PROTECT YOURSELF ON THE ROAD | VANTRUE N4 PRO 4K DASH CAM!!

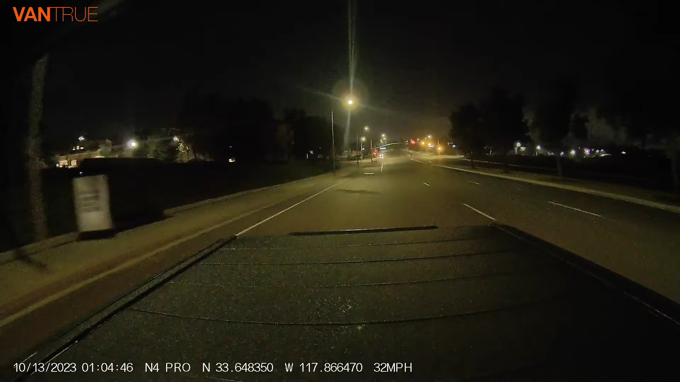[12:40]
silhouettes headlights but of course having that window down right now you guys probably see a lot better if we can get some some plate numbers out of the front facing camera and street signs so we'll pass the street sign right here that says bay view way hopefully you guys can read that roll the back window up now and how do i look inside of the truck keep in mind this i have five percent window tint all the way
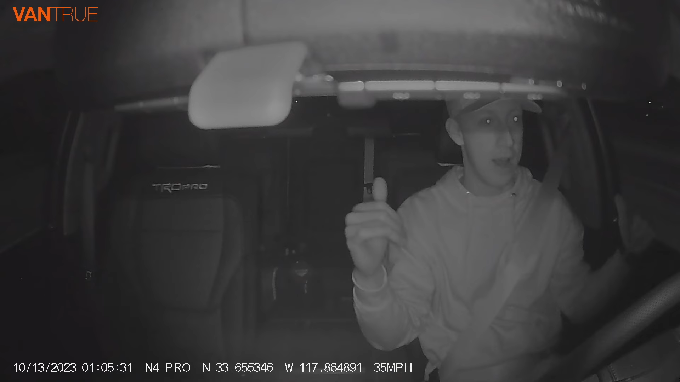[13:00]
around over the factory tint also in the rear so it's super super dark in the rear that's why you guys can see too much on the back window with the window up um that being said though it's really really dark in here having
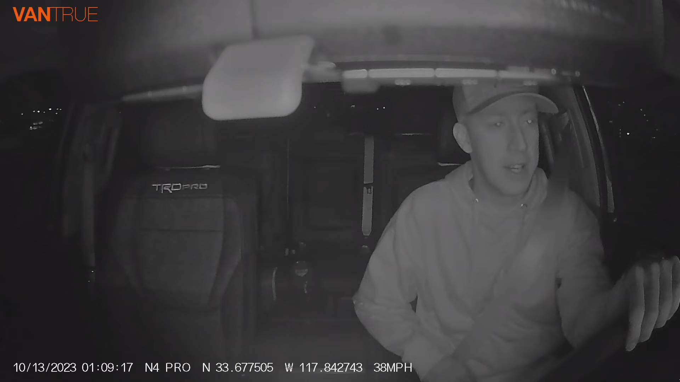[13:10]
a dash cam like this running all the time is pretty cool because there's a lot of things i come across that i'm just like it happens too fast and i can't catch it in time put my phone out and record it so it is cool having the dash cams up at all times for that reason right there all right so i reviewed the footage last night and i'm pretty impressed
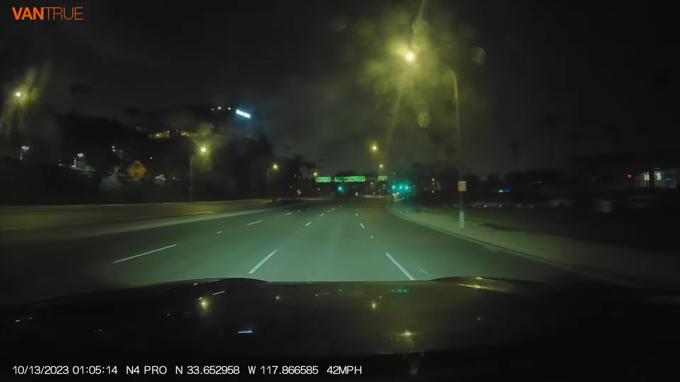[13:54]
and whatnot so yeah pretty good for a night shot very impressive on that front end camera as for the rear facing camera so i actually relocated